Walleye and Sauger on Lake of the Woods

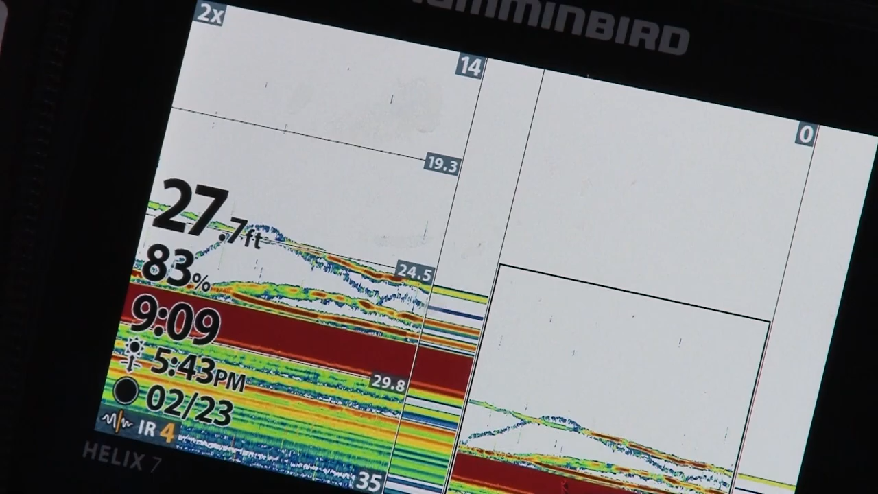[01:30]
On screen: depth 27.7 ft
on the graph it's a nice walleye here and we got a walleye